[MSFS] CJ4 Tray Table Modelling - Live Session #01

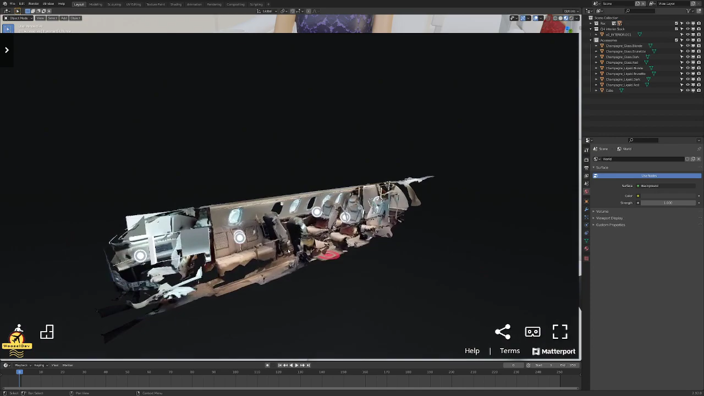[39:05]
But looks like they really 3D scanned this aircraft, which is cool.